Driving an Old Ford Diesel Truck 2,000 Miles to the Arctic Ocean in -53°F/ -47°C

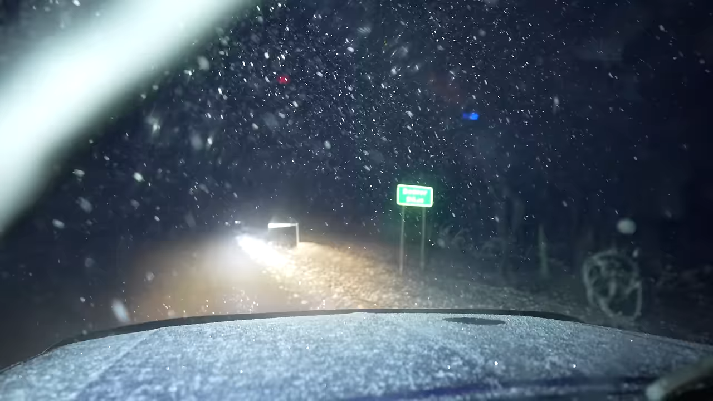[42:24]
Well guys, we're here at the Beaver Slide, so this is one of the longest, steepest downhills of the trip, so let's get on it. Woo. I've got it in a low gear right now. It's just pulling us down. Can only see so far. I wish I had my super bright overhead lights on. As you guys can see, I am out of diesel.
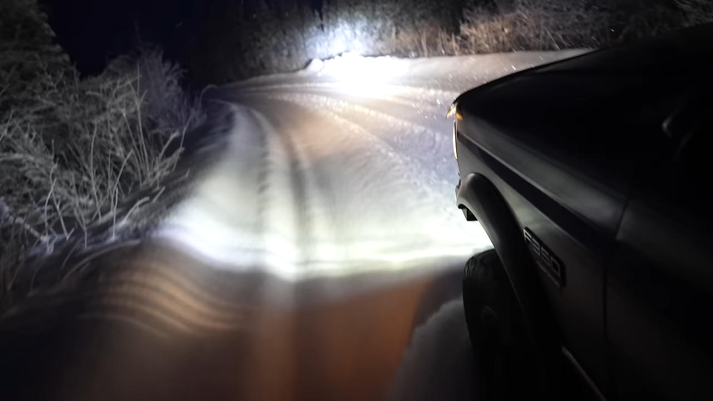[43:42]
Just keeps on snowing harder and harder. Sharp turn. Yeah. Pretty good bit of snow up here. We're up crossing the mountain pass just before pump station number 5. Look at that truck's headlight up there just shining up in the sky.
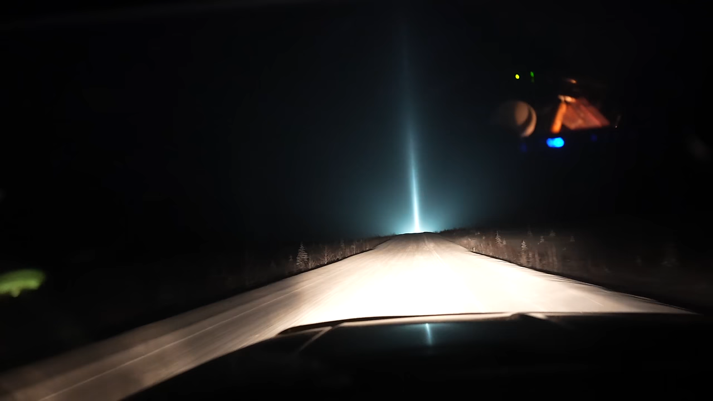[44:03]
Oh boy. Yeah, right. Crazy. It literally looks like a train is driving towards me. Look at these potholes. Ugh. Yeah, and 1 foot deep potholes in the road. Look how big that tank is. Holy crap, that's huge.
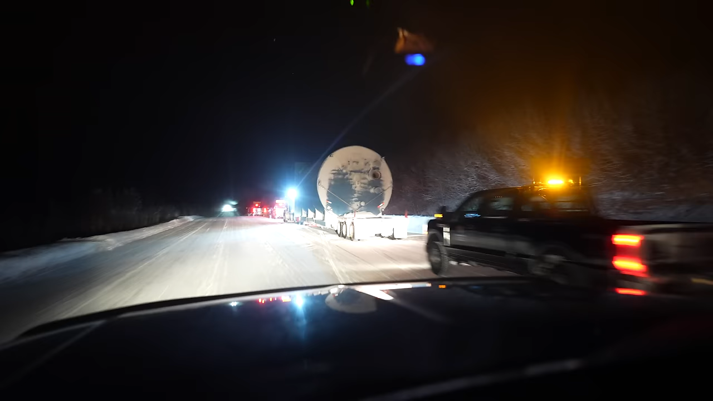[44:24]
Been playing leapfrog with these guys for a while. Well, guess what, everybody? We freaking made it to Coldfoot. Let's see what time it is. It's almost 8 o'clock right now, so I've been driving about 8.5 hours total. I was stopping to film a little bit too, obviously. Coldfoot Road.
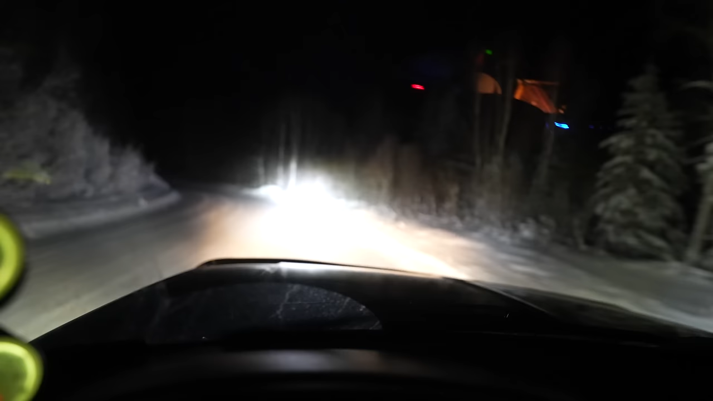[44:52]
So what I'm gonna do right now is fill the truck up with diesel and bolt the tanks all the way to the top. That way, while it's idling all night, I'll know exactly how much diesel it uses to idle all night.
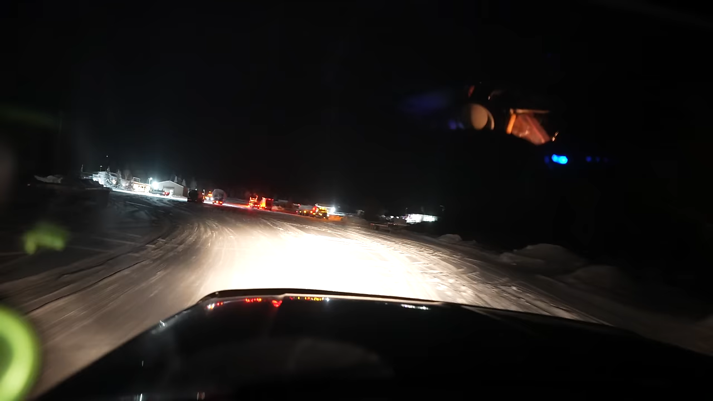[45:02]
All right, here we are. It's not as crazy as the last time I was up here. Attigan Pass, which is not too far from here, was shut down from avalanches last time, so a ton of trucks were here. not quite as crazy today.
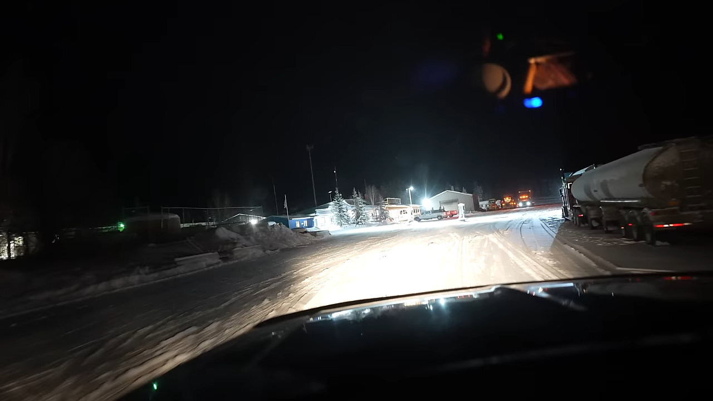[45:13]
We'll go fill up here and find ourselves a camping spot for the night.